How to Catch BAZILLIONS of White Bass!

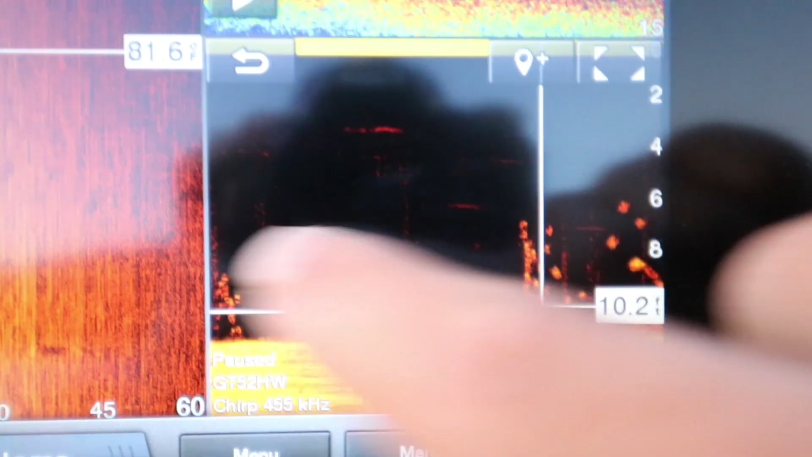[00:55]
Alright guys, I've been graphing. I just went over school of hybrids.
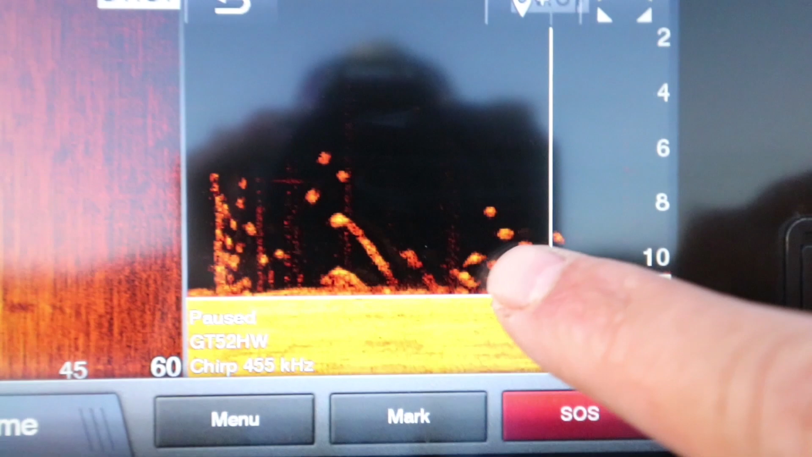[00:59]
They're mainly off to the side on my side imaging over here.
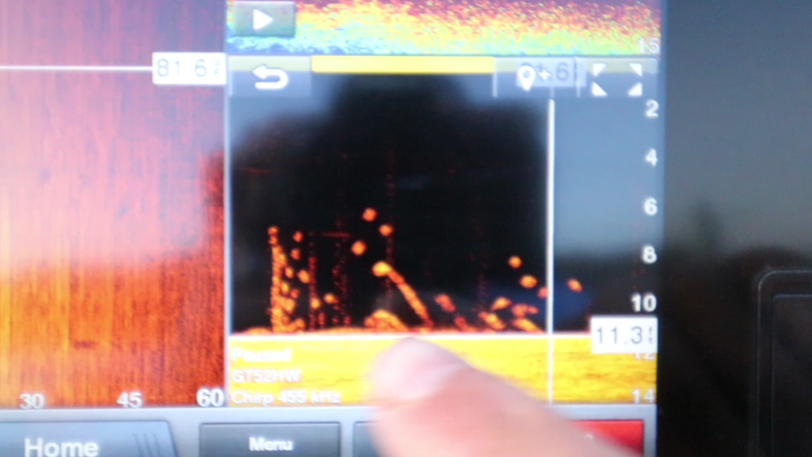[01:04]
But you can see about 15 of them right here. So I tied on a DT10 Rapala crankbait and shad color because these hybrids are feeding on shad.
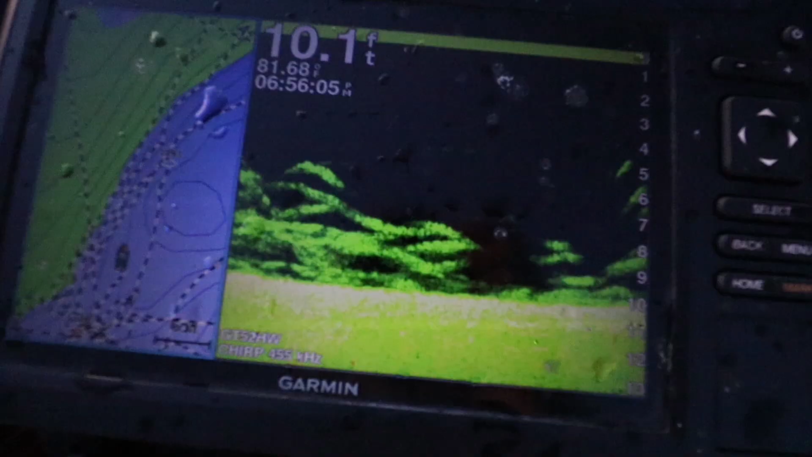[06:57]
On screen: depth 10.1 ft
My screen is absolutely loaded right now.
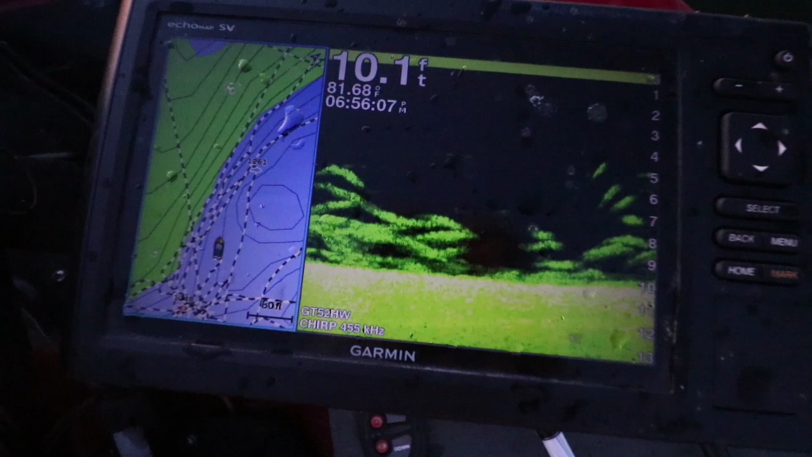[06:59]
On screen: depth 10.1 ft
That is crazy. Look how many fish are on that.
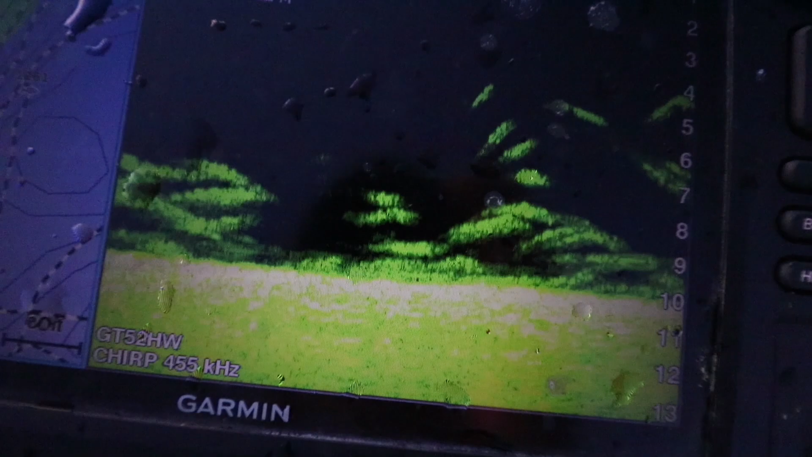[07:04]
There's one. Yep. That's crazy how many fish are loaded right here.